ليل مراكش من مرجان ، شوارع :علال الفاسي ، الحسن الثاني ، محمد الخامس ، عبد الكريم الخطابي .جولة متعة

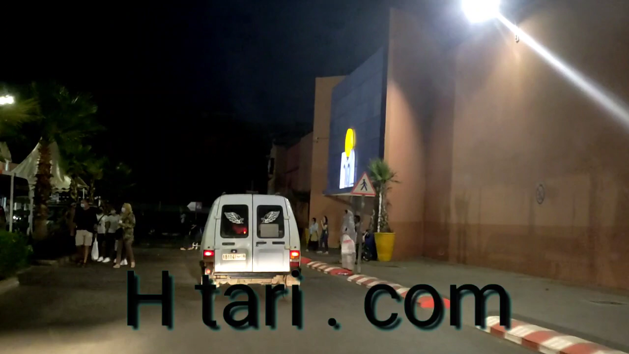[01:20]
غندير واحد الضريبه لشارع على الفاسي، ندوزو شارع على الفاسي ليلا.
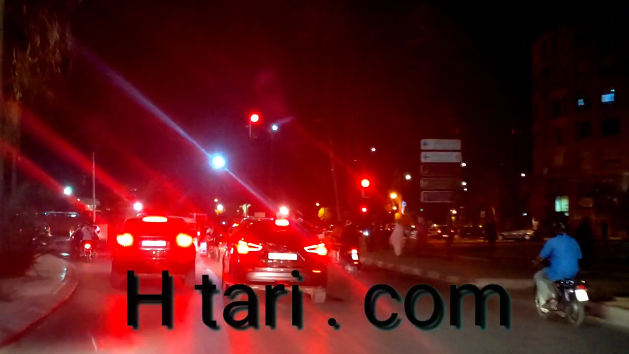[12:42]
ودابا حنا في الرومبا ديال باب الدكالة قربنا الرومبا حنا قدامنا
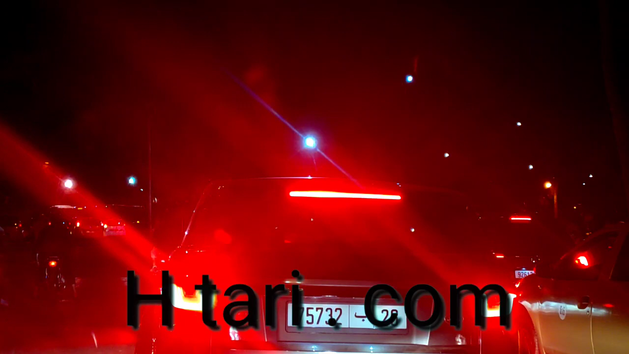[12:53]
قدامنا ديك المحطه الطرقيه
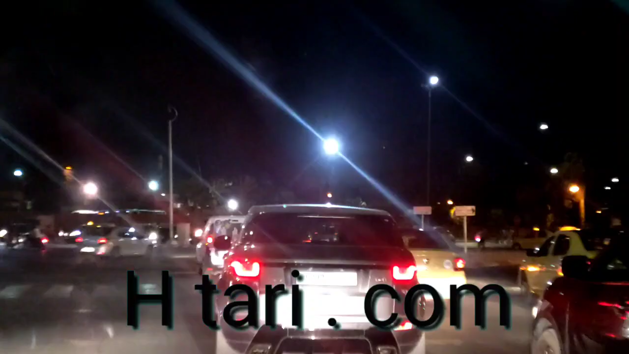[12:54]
الناس مزروبين طاطاط عباد الله مزروبين
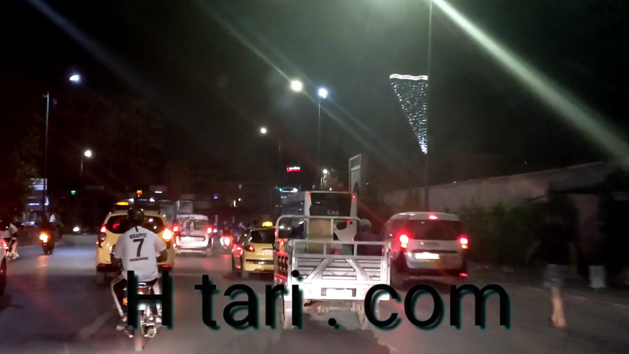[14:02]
غندخلو لشارع الحسن الثاني اللي كاين في تيدي لدواسكر